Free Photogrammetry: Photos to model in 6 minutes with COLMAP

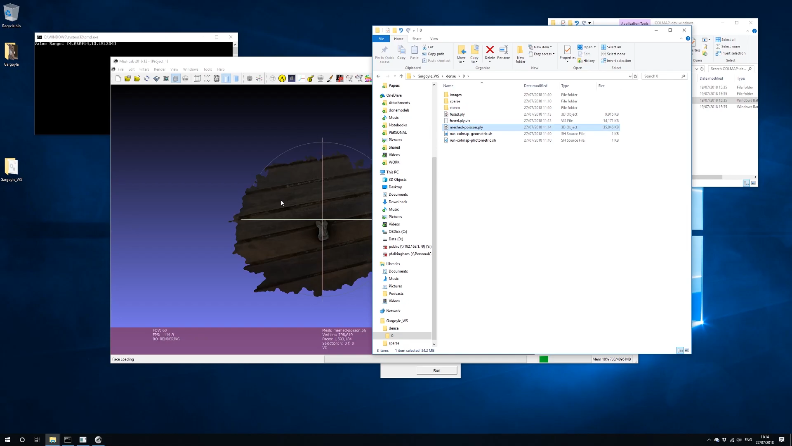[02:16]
Under dense, under zero, you'll see meshed Poisson.ply.
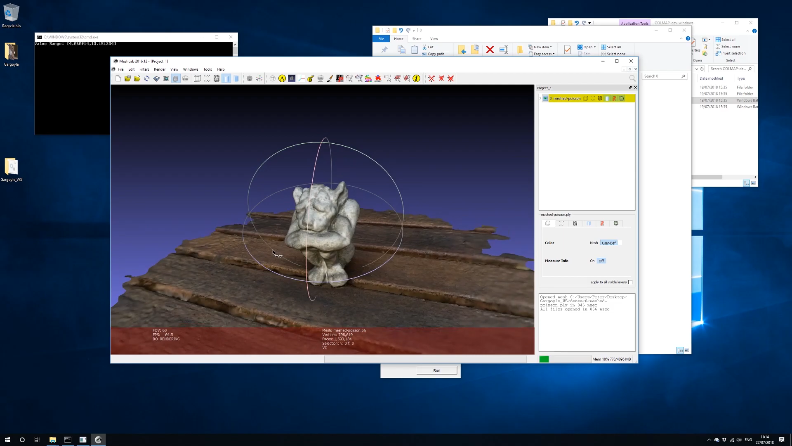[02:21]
If you open that, there's our 3D reconstruction. And even on low quality, you'll see that's a pretty good reconstruction there from 48 images.
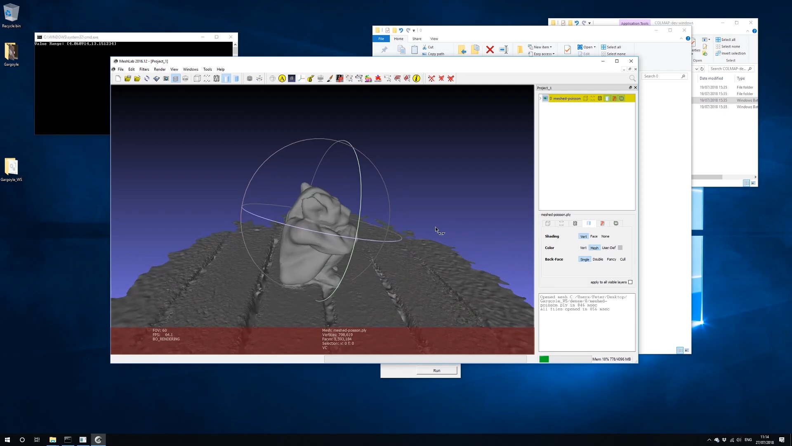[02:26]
And that took six minutes. And that took six minutes.